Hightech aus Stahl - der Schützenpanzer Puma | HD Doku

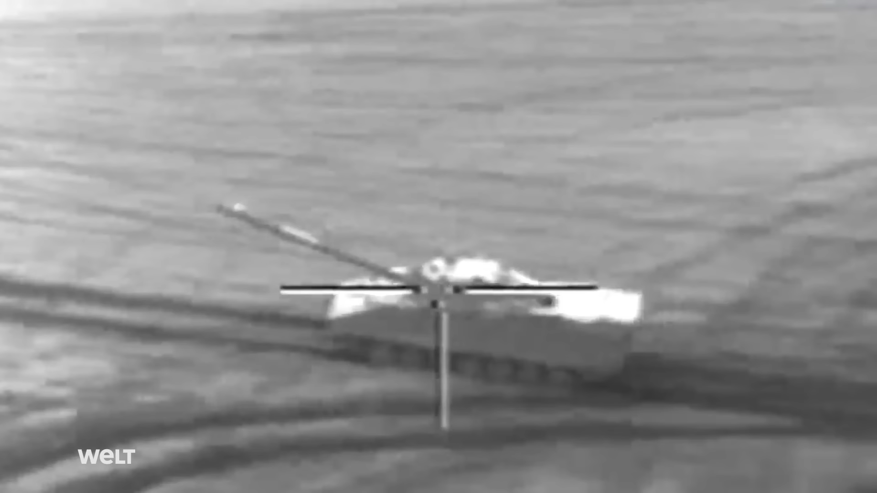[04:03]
Der Spike kann abgesessen von einem Infanterietrupp oder aufgesessen von einem Panzer wie dem Puma aus abgefeuert werden. Maximale Reichweite 4000 Meter.
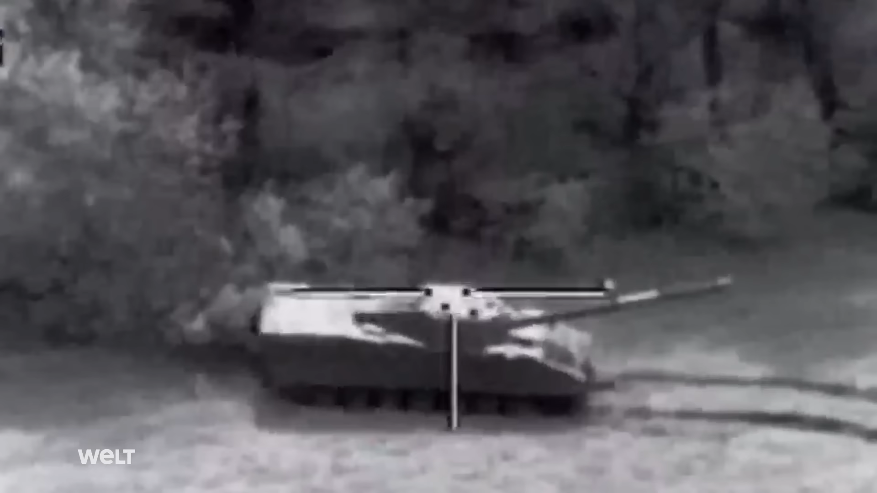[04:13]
Der Panzerabwehrlenkflugkörper ist eine sogenannte intelligente Waffe.
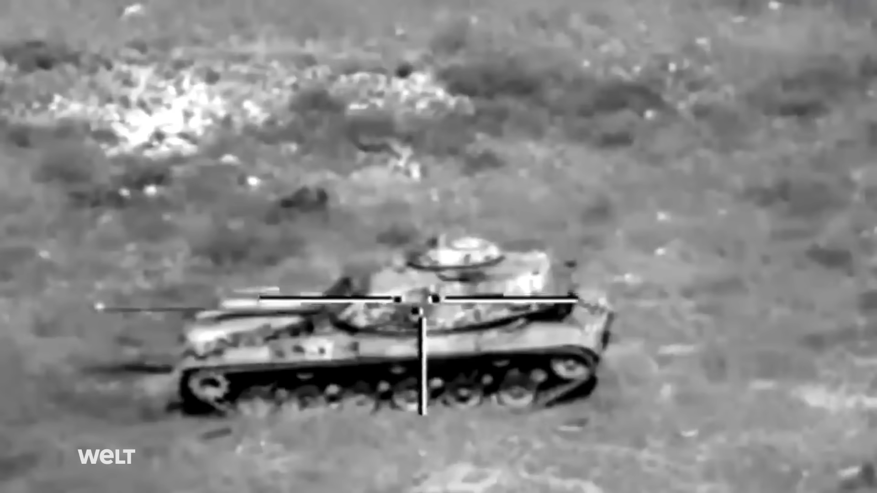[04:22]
Ziele im Flug zu wechseln und manuelle Korrekturen der Flugbahn vorzunehmen.
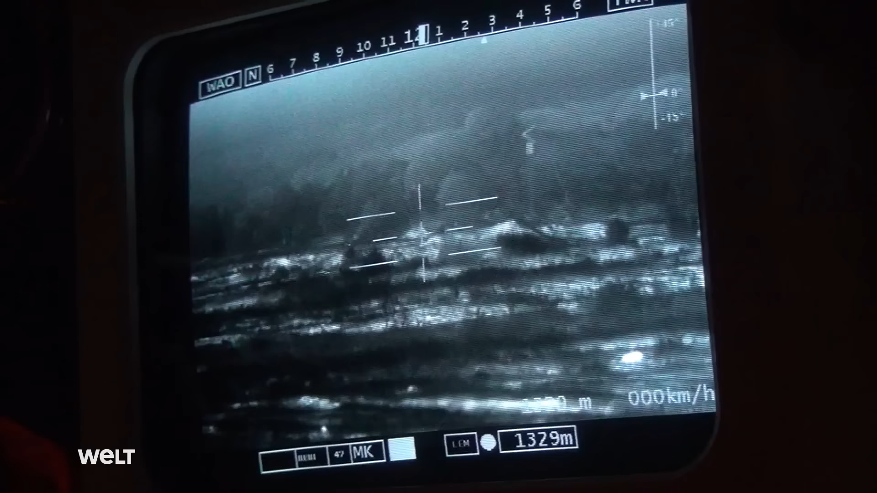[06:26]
Im Unterschied zum Marder haben wir beim Puma zwei unabhängige Optiken.